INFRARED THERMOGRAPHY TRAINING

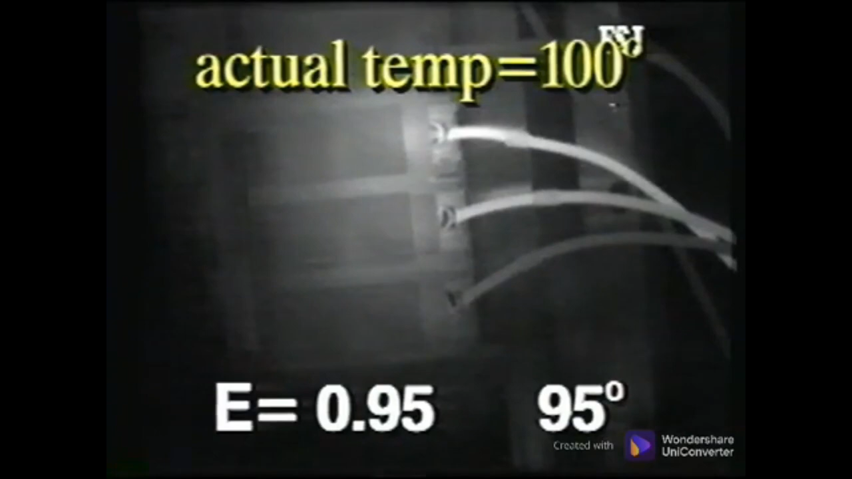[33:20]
For example, if the actual temperature of an object is 100 degrees and its emissivity is 1, the thermal image will indicate 100 degrees. If the emissivity is 0.95, then it would display 95 degrees. If the emissivity is 0.4, it would indicate a temperature of 40 degrees.
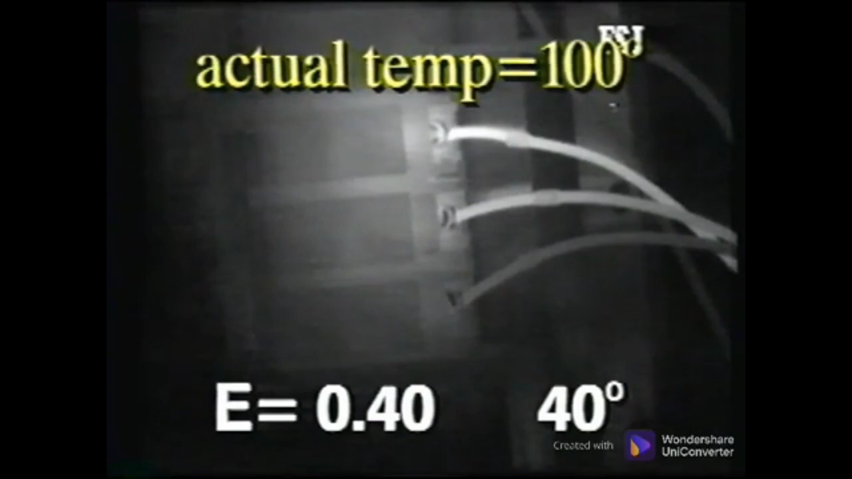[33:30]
We would need to compensate for the poor emissivity, so the indicated temperature would be the actual temperature.
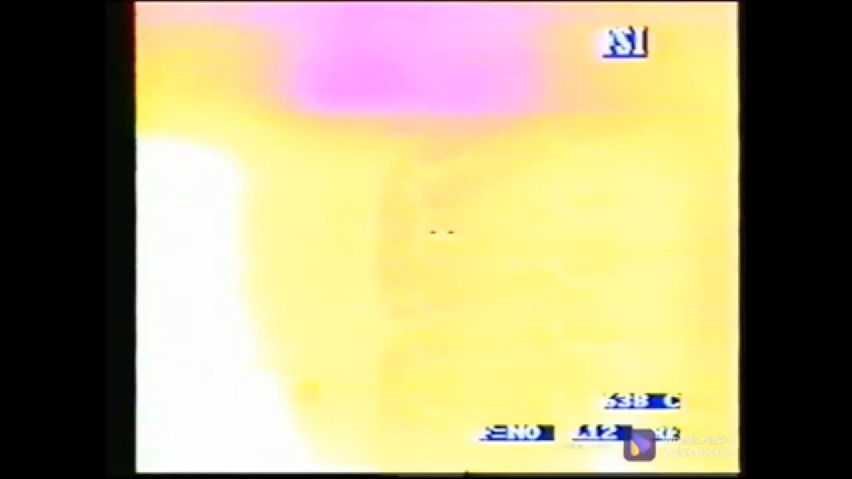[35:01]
The camera that is sensitive to the shortwave region is better for high temperatures and is not as susceptible to night sky reflections.